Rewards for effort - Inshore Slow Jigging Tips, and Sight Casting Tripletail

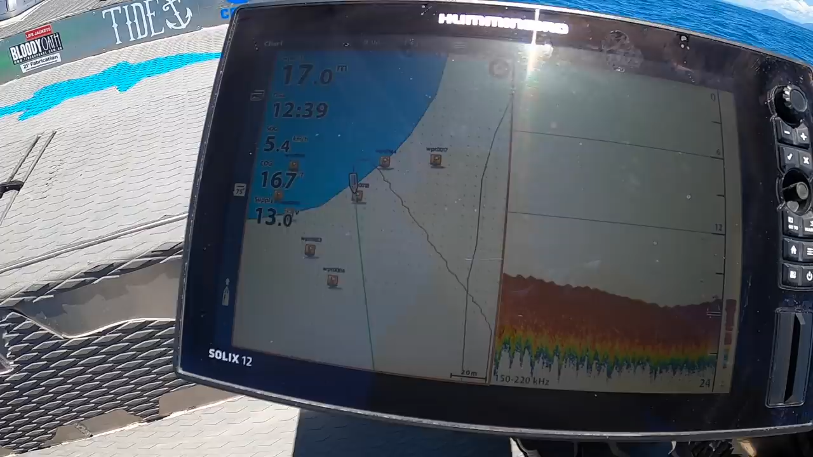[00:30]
I can see which way I'm going to go now. So I'm going to shoot back up around here and then try and drift through all them marks.
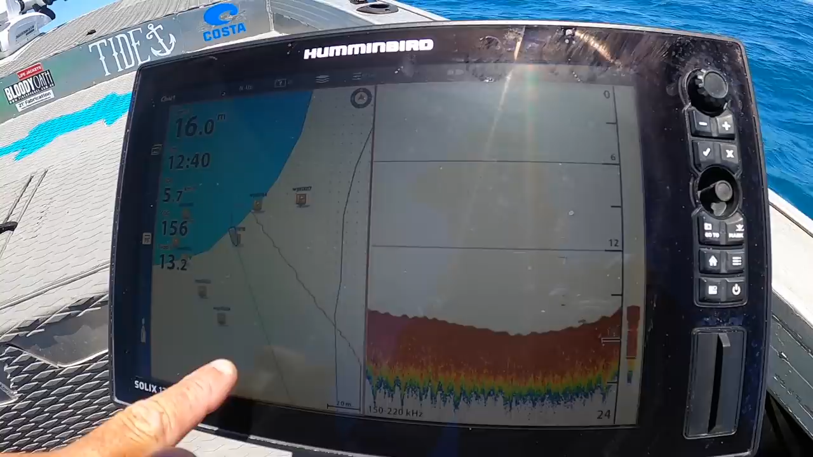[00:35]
On screen: depth 16.0 m
Should all be rocked there. So let's see what we can get.
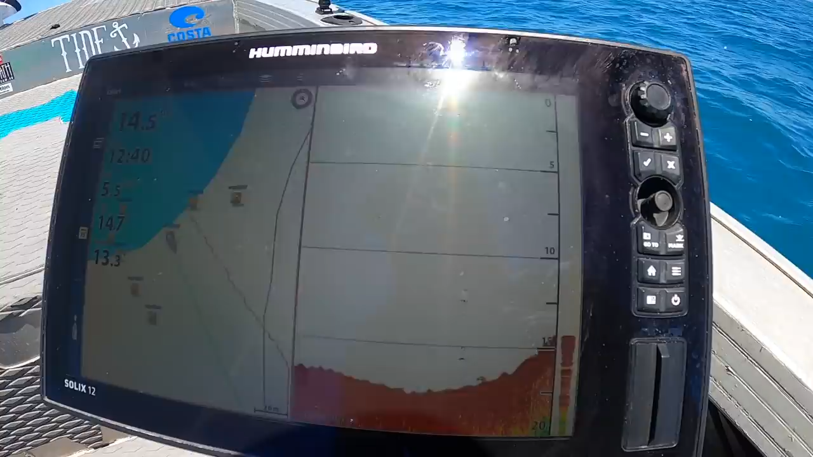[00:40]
Hopefully something desirable and not mackerel.